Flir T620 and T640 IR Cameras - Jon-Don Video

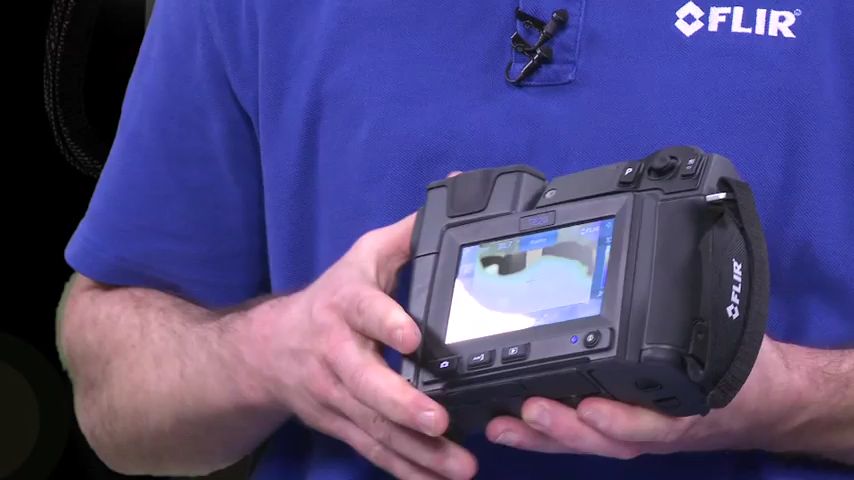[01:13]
Now this camera is also equipped with a touchscreen LCD, meaning that the user can either use the buttons as the interface or actually go right into the camera itself and do things like change color palettes,
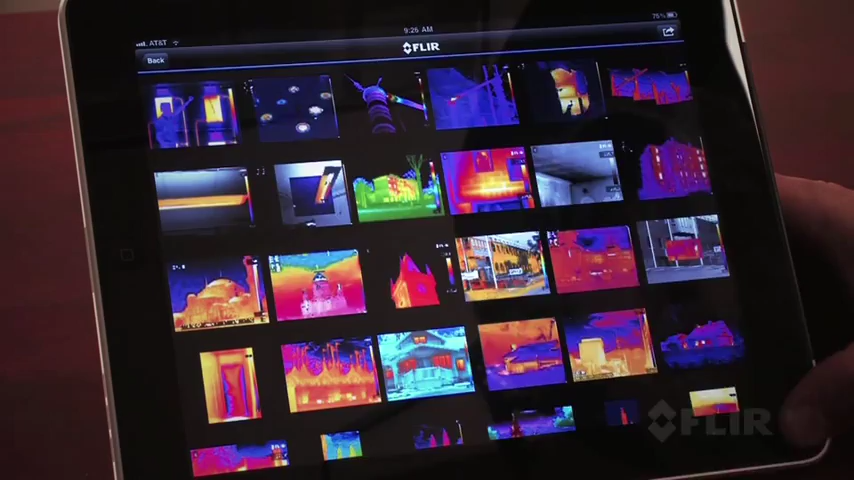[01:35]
that you saved from your infrared camera to your iPhone or to something like an iPad.
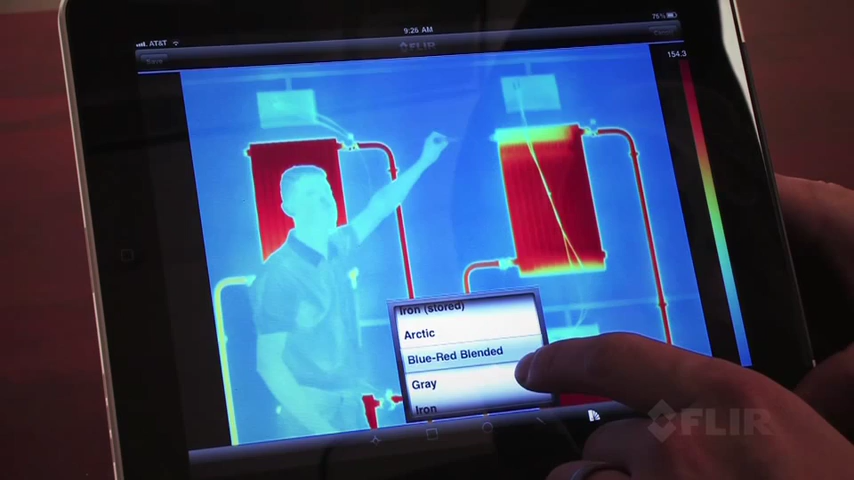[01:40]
What that allows you to do is again quicker and faster and more efficient data collection.
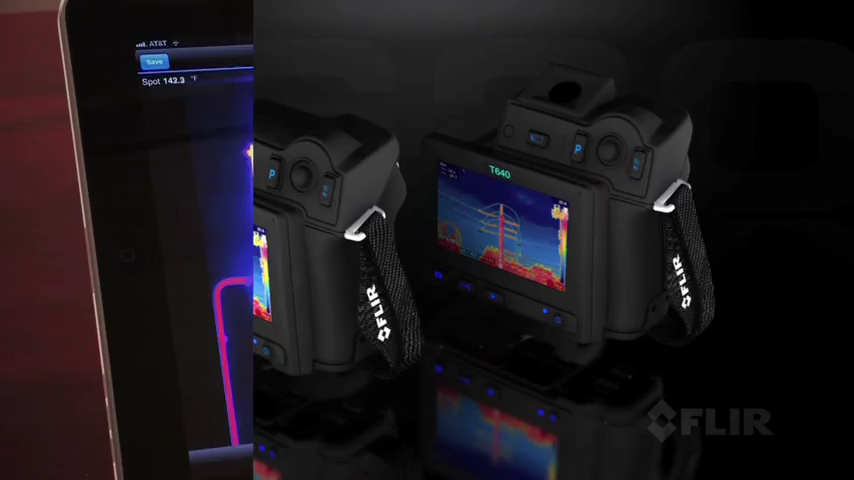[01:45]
You can take the images that you saved, use our FLIR app viewer available on the Apple Store, create a report right in your iPad or your iPhone, and email that off to your home office, to the customer, or perhaps even an insurance adjuster. Again, it just allows for faster, more efficient data collection and reporting. Lastly, the T620 camera is a little bit different design than our E-series, and it has a rotatable block,